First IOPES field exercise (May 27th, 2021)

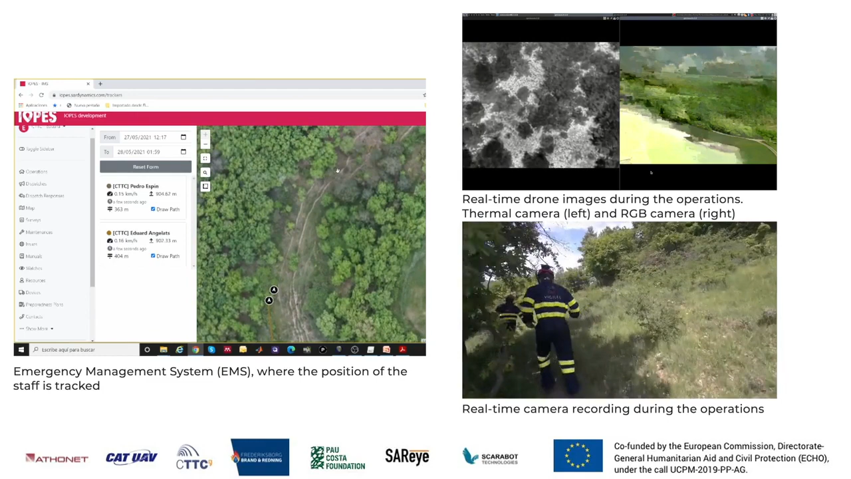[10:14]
We are looking forward to building on that and to the second test in autumn.
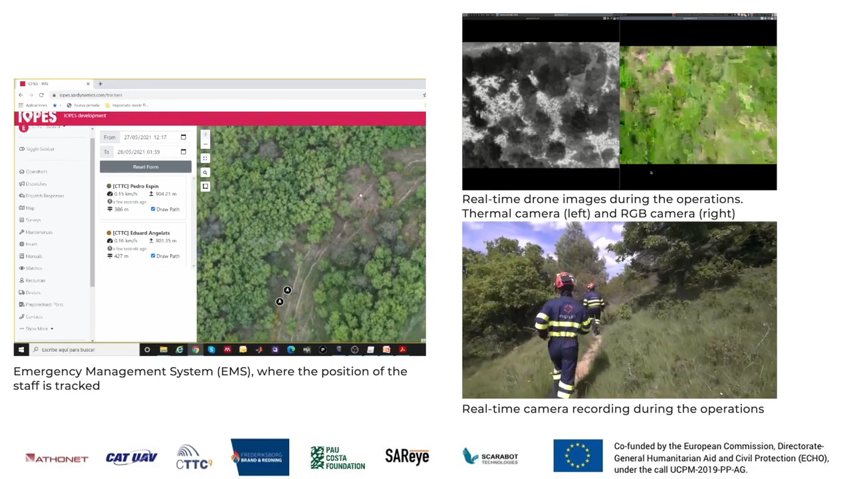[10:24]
The rescuers run across the forest to search and assist the victims of the car accident. So this is a better person. Now,